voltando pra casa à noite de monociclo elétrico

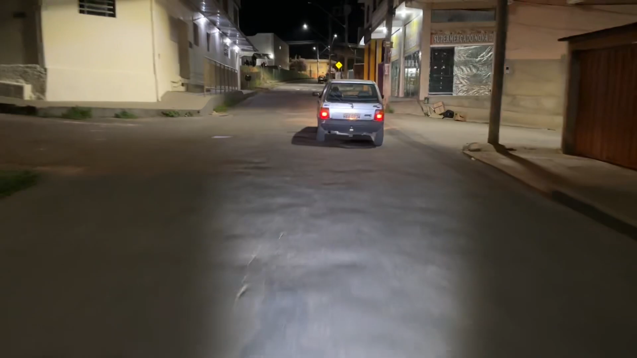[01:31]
Tudo novo Vou ultrapassar esse carro aqui na subida Pulei eu quebrar a mola Pô gente
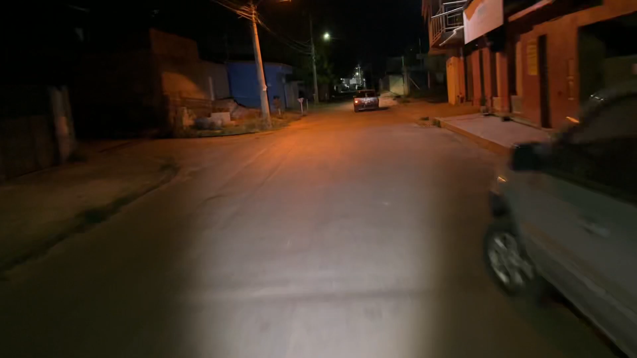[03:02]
Eu acho que faltam uns 3 quilômetros Pra me chegar em casa Eu tô a 40 por hora Espero que o vento não esteja Muito forte Vou desviar aqui Vou pular esse quebrar a bola aí Ah,
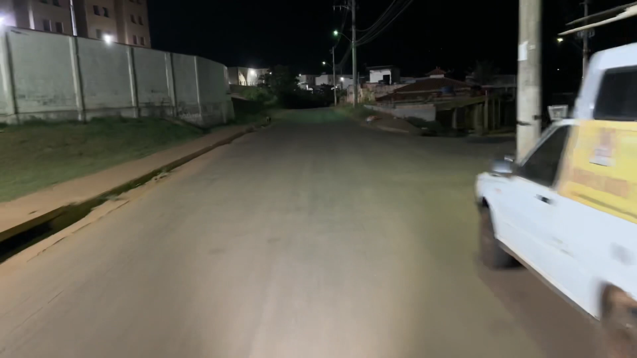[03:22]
gente, é muito divertido Muito divertido É Não tenho muito o que dizer Só tô curtindo a máquina mesmo
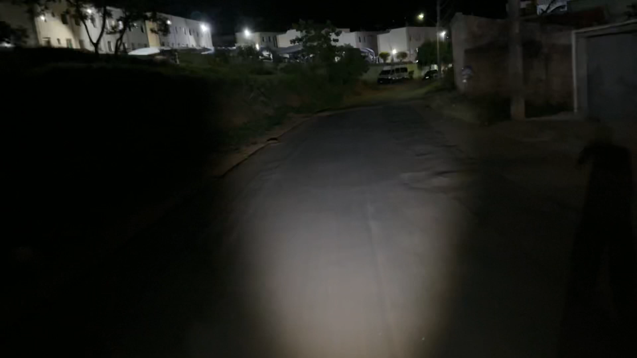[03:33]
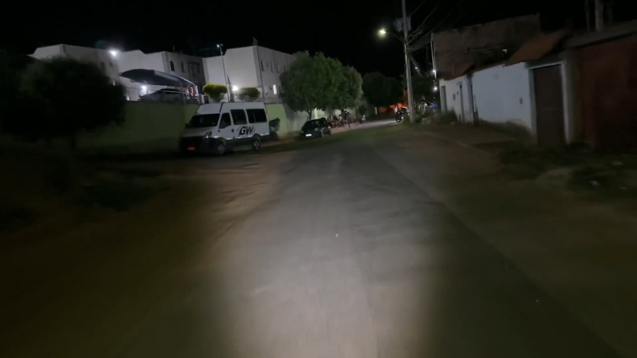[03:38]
Vou passar perto de um bar agora Aqui, tem uma galera ali A galera fica doida
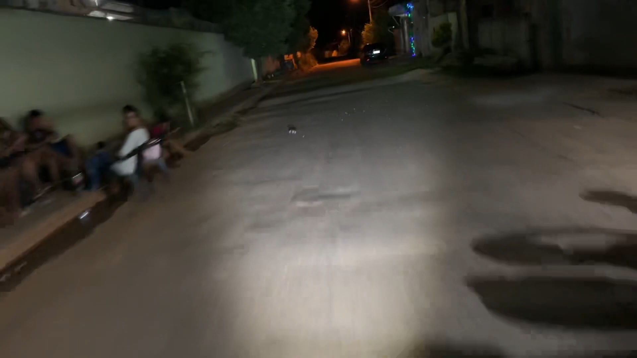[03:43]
Tá todo mundo curioso O cachorrinho já latiu ali Já veio querer vir correndo Tá ventando bastante agora Se o áudio não ficar muito ruim Eu posto pra vocês Agora se o áudio ficar muito ruim Aí eu não vou postar não 50 por hora
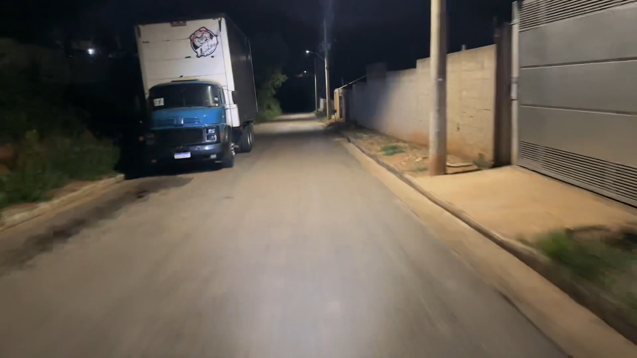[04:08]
Não vou correr muito não Porque Fiz panturrilha hoje Tô com as pernas doendo Então isso aí é fácil de dar ubo Agora é uma escuridão total Vocês podem ver O farol do Master Não é muito bom, tá?
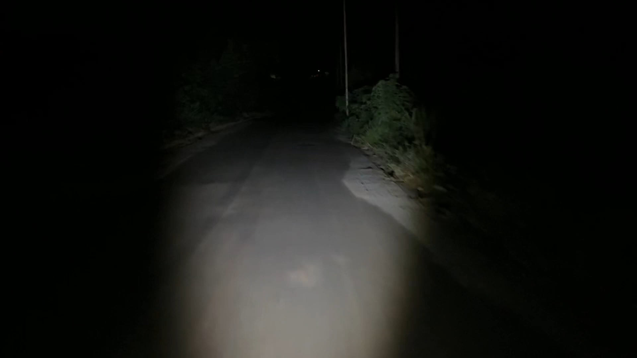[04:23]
Não é bom Eu não gosto do farol dele Eu coloquei um farol extra Em cima Mas não tá ligado Eu não trouxe a bateria dele Aqui é um breu, viu gente? Ó Ó Tem nada aqui não Aqui é uma baixadinha Tem uma lagoa aqui Vem sinistro aqui Vou passar meio rápido Ó Querem dar ubo Agora é uma subida forte